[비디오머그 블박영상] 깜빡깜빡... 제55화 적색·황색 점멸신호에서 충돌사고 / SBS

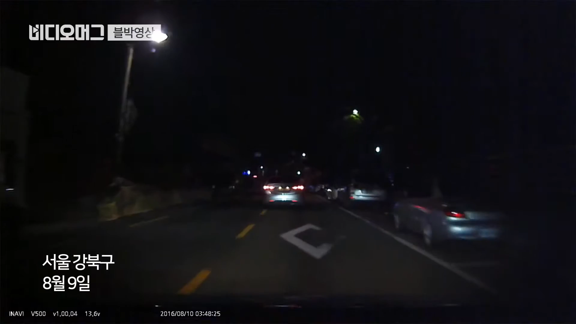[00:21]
깜빡깜빡하고 있습니다. 앞에 가는 차 뒤를 여유있게 따라가고 있고요.
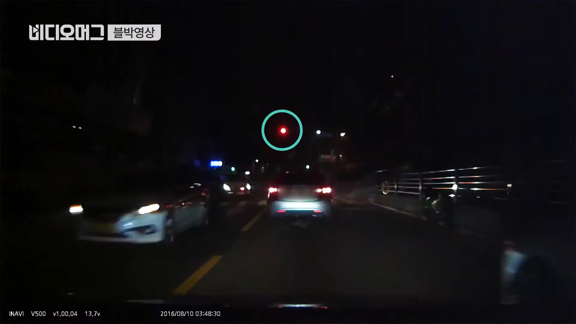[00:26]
앞차가 우회전하는군요. 우회전에 가고 천천히 들어가고 있습니다.
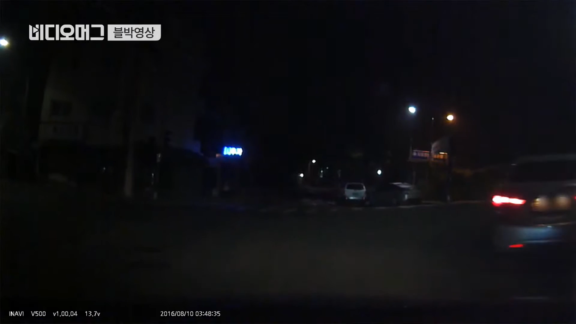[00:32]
천천히 들어가고 있는데 아이고 황색점멸에서 좌회전해 오는 차가 블박차량을 못 보고 와서 들이받았습니다.